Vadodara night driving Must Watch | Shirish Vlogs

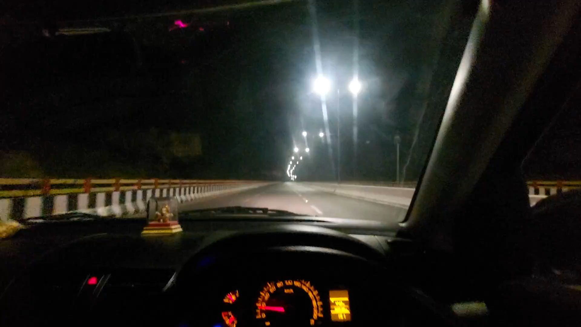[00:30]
का वी आई भी रसता है हुँआ है यह देखो मस्त है एक दाम
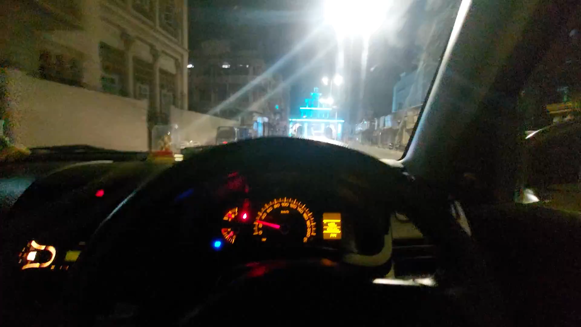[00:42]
एक मेड़ा रात के अभी पहुने दो बजे यहाँ पे टाइमिंग दिख लो और हम लोग बरोड़ा एक्सप्लोल कर रहे है
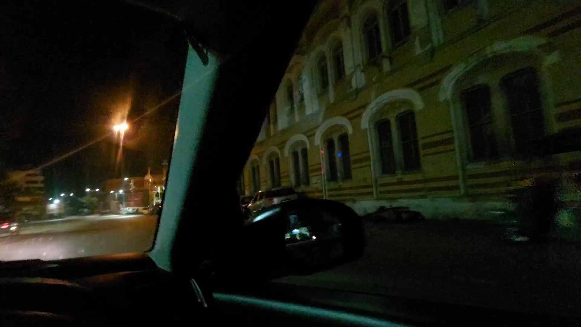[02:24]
में लोग न्याइदीज बोलते हैं यह देखो मस्ता एकदम
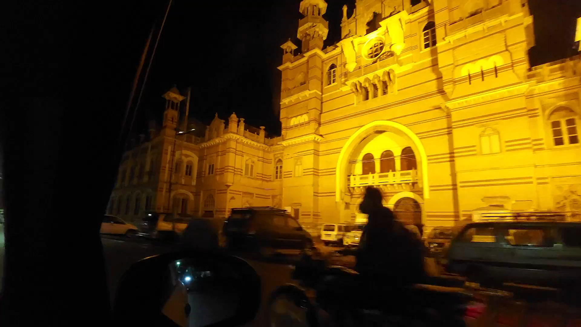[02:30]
और भार थंडी अच्छी गाती है यह सामने
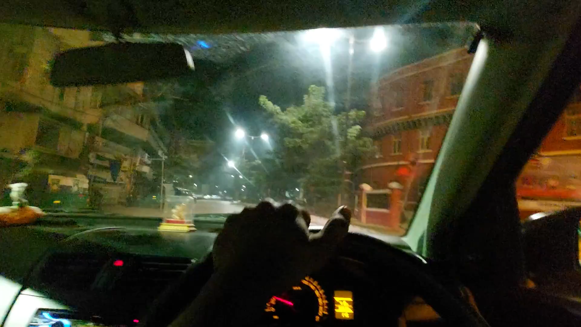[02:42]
जो दरवाजा दिख रहा है वह बरोडा के नाराजा का महल था यहां पर मैं अंदर जाके दिख्या बहुत ब्यूटिफुल है बट क्या वीडियो निकालने ने देते हैं यह एक तकलीफ है बहुत बहुत ब्यूटिफुल है
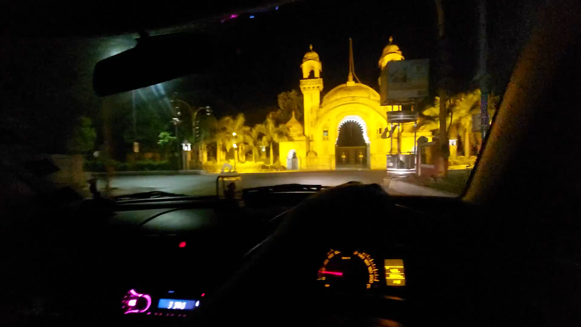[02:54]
हम लोग भी यहां से राइट मारें लेफ जाएगे ना
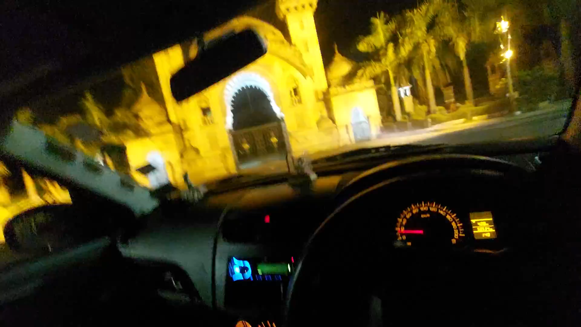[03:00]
तो भाई वह साइड भी बड़े बड़े मतलब क्या बूलती है बंगलो जिस्टम और बहुत कुछ है
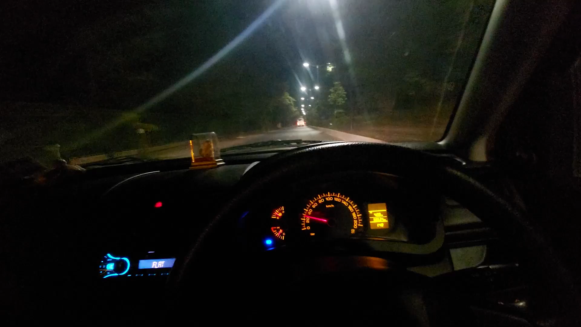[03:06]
यहां पर वह ब्रीच पर जाने इस वेस्ट पर जो आप उन गोलती न एरपोट टैप का
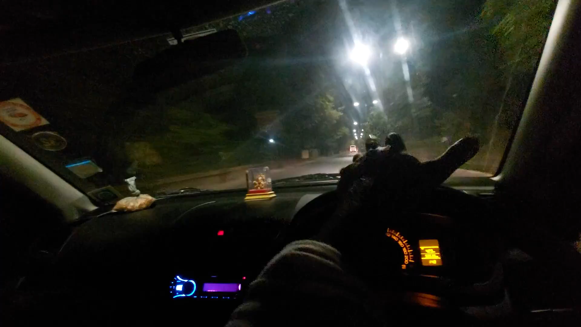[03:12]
है रात को मसता दिखेंगा एक्तम वहां से चलो आपको वह दिखाई देता हूं यहां पर यह तीबेटियन मार्केट है तीबेटियन मार्केट का मतलब यह होता है कि
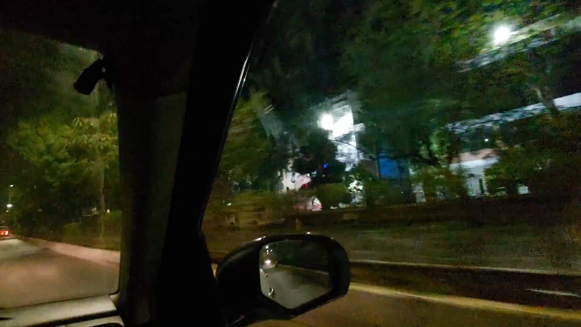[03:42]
आपने को यहां पर जाना है यह वाला टन लेना है वह बात कर रहते हैं वहां पर भी लाइड बन कर दिये रात को अंदेरा अंदेरा दिखे रहा पुरा